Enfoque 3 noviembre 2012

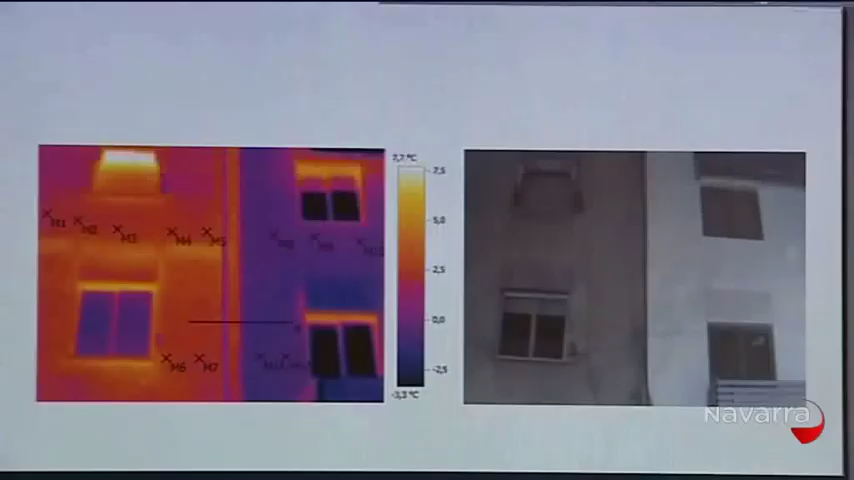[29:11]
Y ahora se ha hecho, después de la rehabilitación, unas fotos, nuevas termografías, en las cuales se refleja, pues eso, que ese calor que se perdía, se deja de perder.